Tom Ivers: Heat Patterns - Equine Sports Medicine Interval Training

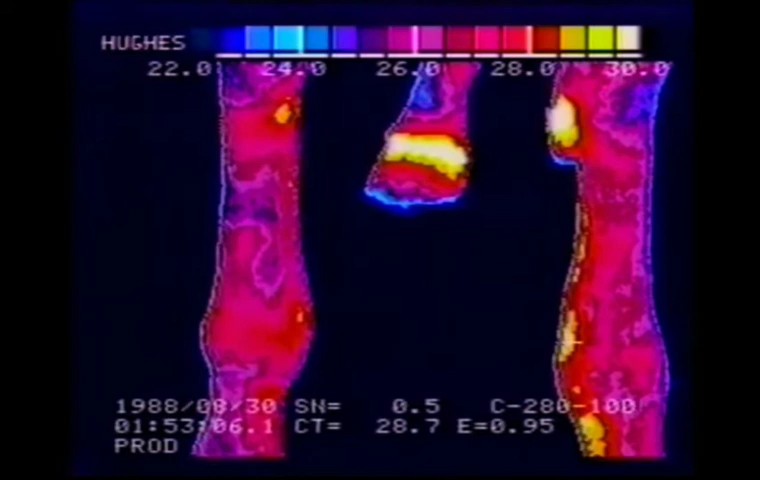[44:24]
So, I really can't tell here, but it looks as though we're going to see, from a side view, we're going to see some stuff going on behind these ankles. And let's just move on to a side view. Now, let's see where we're going up to the knee first. Again, the type of knee we have on that left front is a worrisome knee. It's the epiphysitis sign or the inflammation sign in a knee, that area right through there. That's where babies will start to inflame when they're getting a little bit too much work for what their knees can stand.
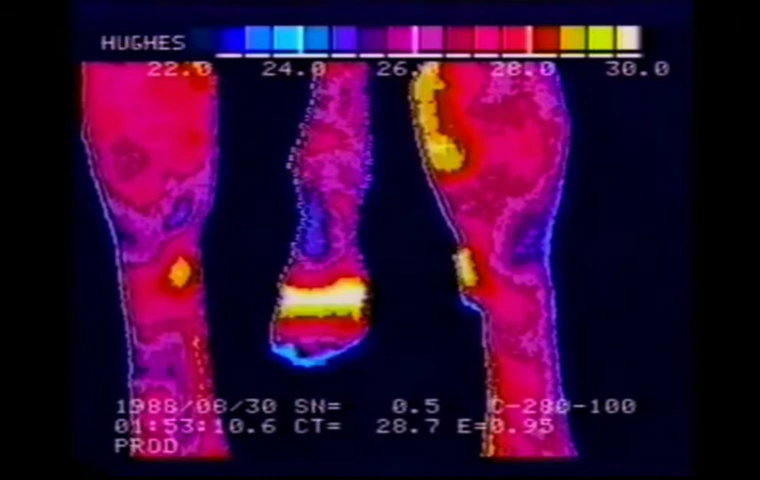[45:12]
You wouldn't expect to see that much activity in a knee unless you had something going on with the cartilage of the knee. Alright, now let's see if we can get a side view of these legs. Whoops, here we are. Big, big trouble. And this is localized. This is the kind of leg you get when you chop the heels off and lay down those feet to 47 degree angles. You end up with inflammation all the way up the leg from down at the XYZ ligaments, which are behind the pastern bone, down in that area.
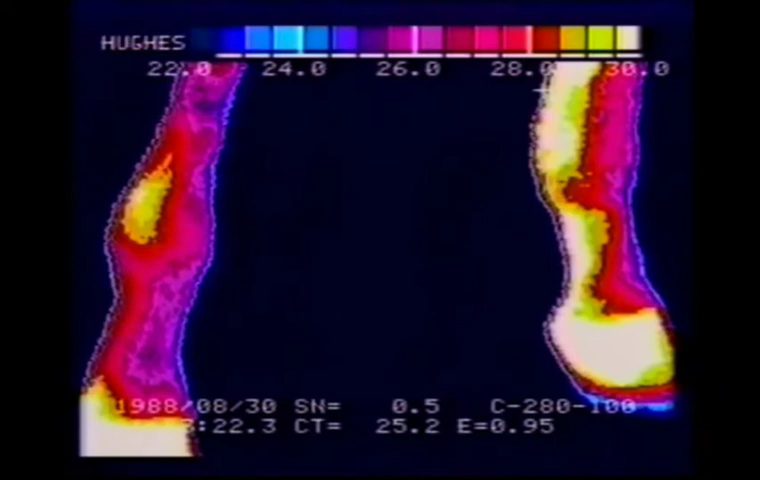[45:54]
A lot of times the heel of the foot is extra hot and we'll see if we can find some feet like that for you. But then all the way up the leg you get this big fat circulatory process. Let's move on up the leg if we can.
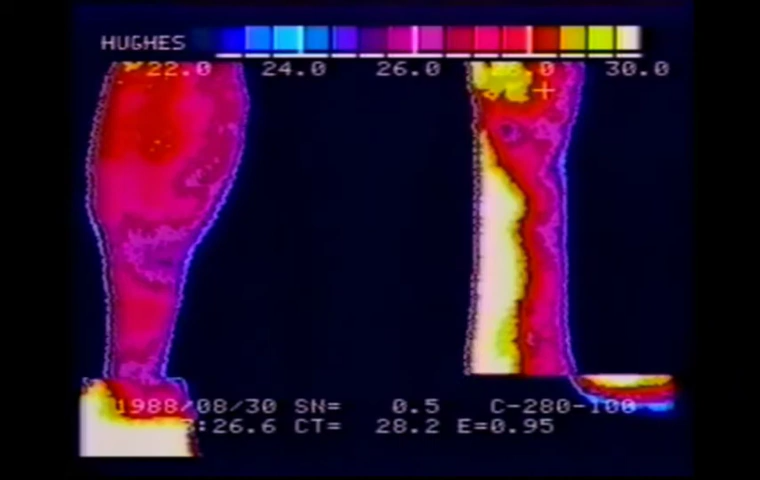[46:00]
And it goes all the way up underneath the knee and see how fat and thick that circulatory channel is. That's an abnormal circulatory channel. It's telling you that we've got stretchy suspensories. Again, no bumps at the tendons to indicate tendon. But we've got stretchy suspensories for sure. On the other side we're still seeing, that's the right front of the horse, we're still seeing an indication of shin down at the same level that we were looking at the splint.
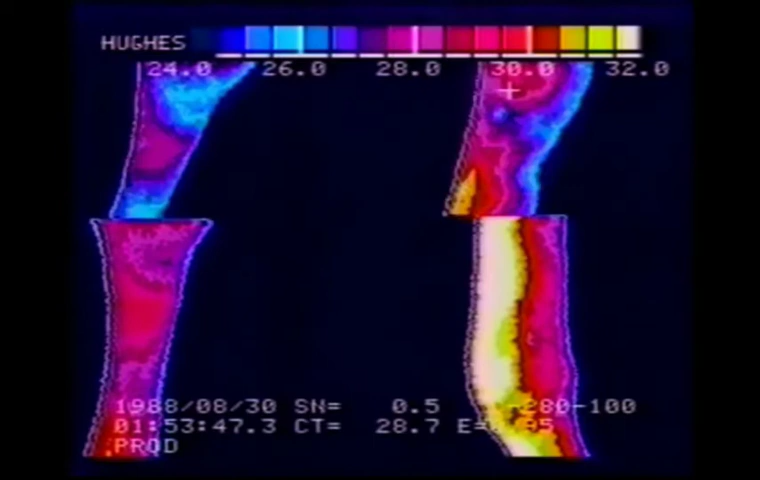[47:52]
maybe even using an angle pad and just taking some of the pressure off that suspensory. This horse is probably carrying an angle far too low for what it actually needs. Here's a look at, we just raised the window a little bit to get a closer look at what's going on. We see that most of the stress in that suspensory is at mid-suspensory, right down in the middle. This is the other leg. This is the right front inside that's on the left side of your screen.
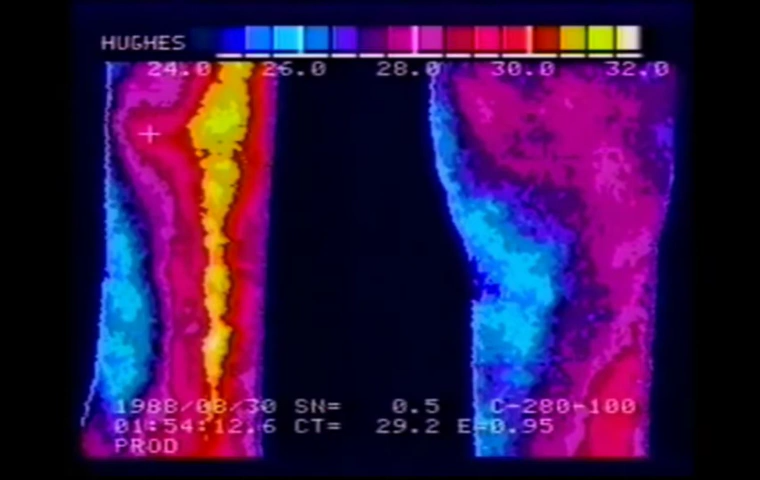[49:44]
It's saying shin. So, this horse has got multiple problems. One of which is probably a shin on the right front side. Now, here's a horse that has definitely more action in the left front than in the right front. The left front is on the right side of your screen. But both feet are unbalanced to the inside. In other words, long on the inside. And sometimes this will happen. Sometimes you're trying to do some corrective shoeing or something like this. But whenever you start fiddling around with the level of the feet.
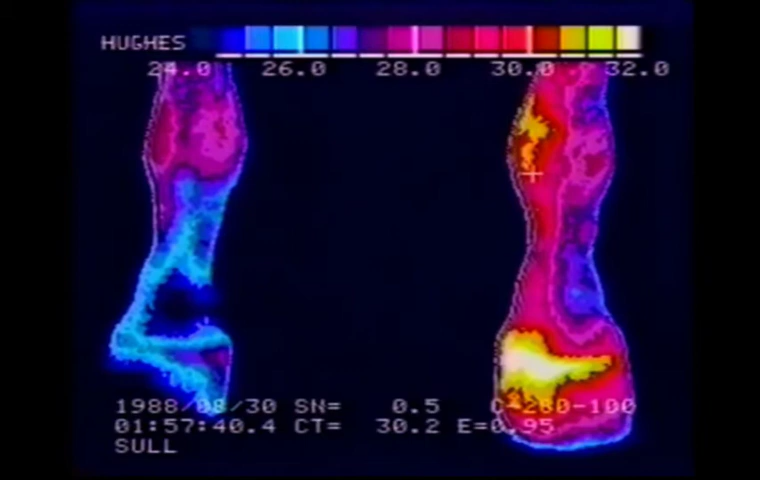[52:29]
You want the foot to hit the ground like a cup with all the edges of the wall of the foot hitting it at the same time if you can get that job done. Now this is a different horse, but this is the kind of sole foot like that that we just looked at is going to have. First where the X is, that's the shoe. And you go inside and here is the cleft of the foot. Notice that it's extremely warm compared to the other side. The other side is a normal cleft of the foot.
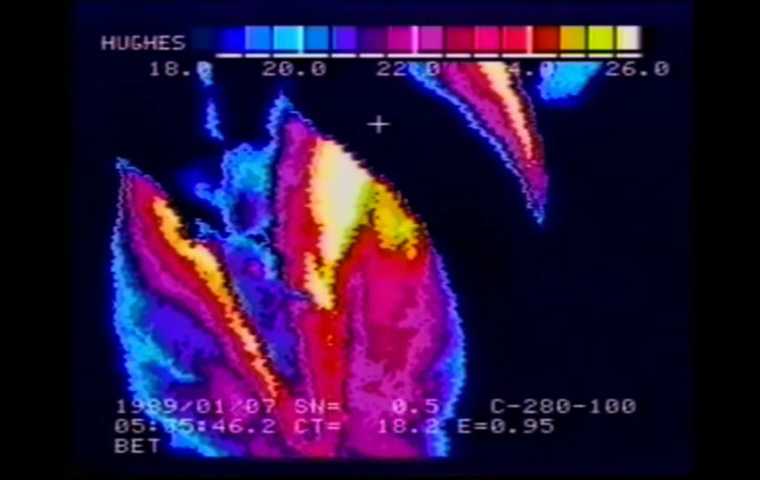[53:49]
So, that's what a bad foot looks like from underneath. Now, this same horse, again, this is not the horse we were looking at just a minute ago, but here's a horse with two bad front feet. Here's the other front foot.
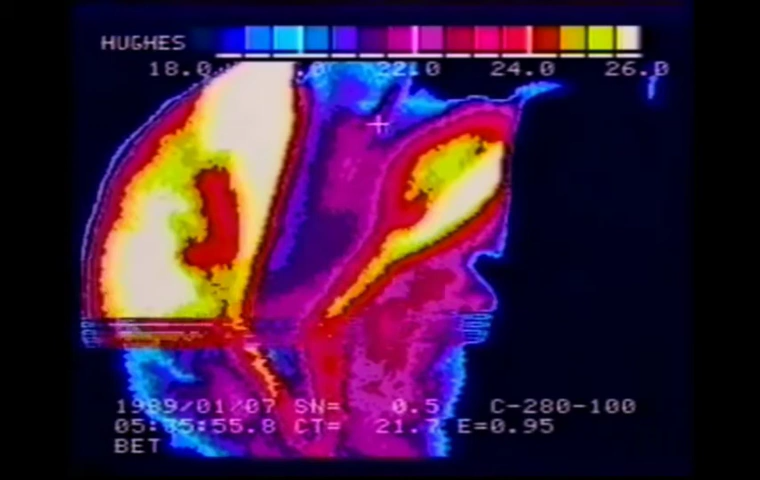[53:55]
Lots and lots of problems. Again, most of it on the inside. This is the right front foot of the horse. On the inside, the whole sole is inflamed all the way up to the heels. This horse has got a major problem and probably has a very, very sore foot on the right front. And the left front is probably sore at the inside heel.
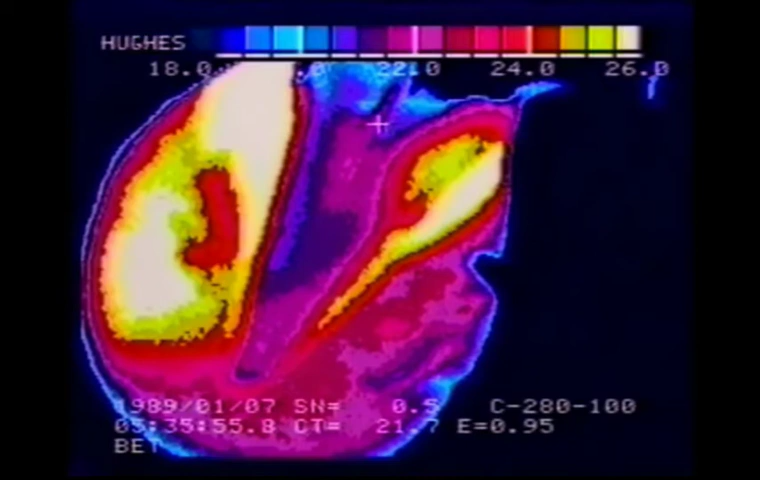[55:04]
So, this horse is landing hard on its heels. It's landing hard on its inside heels. And the whole inside of this foot is inflamed. Now, here is a horse with a lot of problems. A race horse, racing and winning. At this point, he still goes on to race and win. But I want you to look at this shin on the left front. Got a very cute little hot spot right here. At this point, the horse was x-rayed, showed no signs, and was showing no signs of lameness.
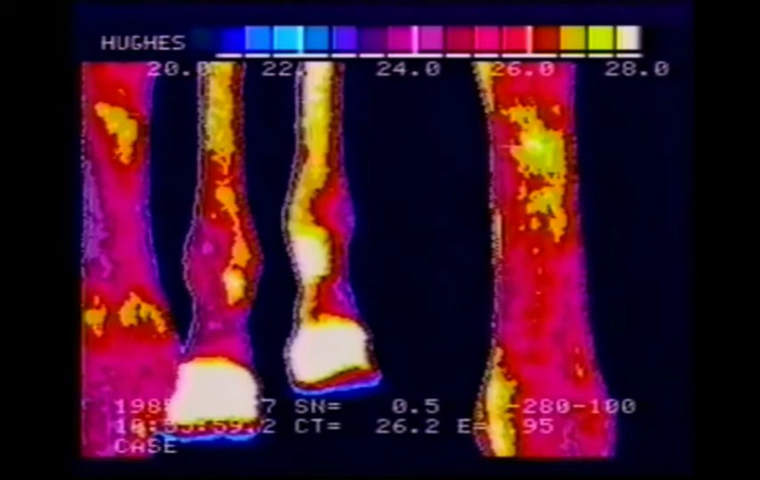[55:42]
Even with all the other things that were going on with him, the horse was happy and running and winning and doing fine. But I want to show you what he looked like after about three more wins. Okay, notice that it's a colder day. We've got a very, very hot shin on the left front. Large expanse of heat. The coronary bands are not even visible in this because they're much, much cooler than the shin.